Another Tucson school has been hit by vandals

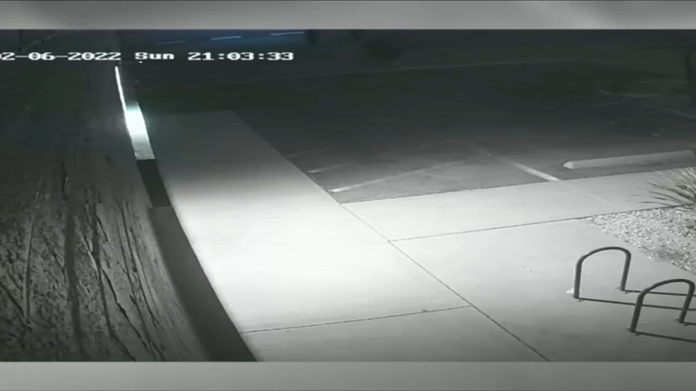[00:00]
Another school here in Tucson has been vandalized. You can see this in this video. Several people running up to YouthWorks Charter High School and then smashing the windows.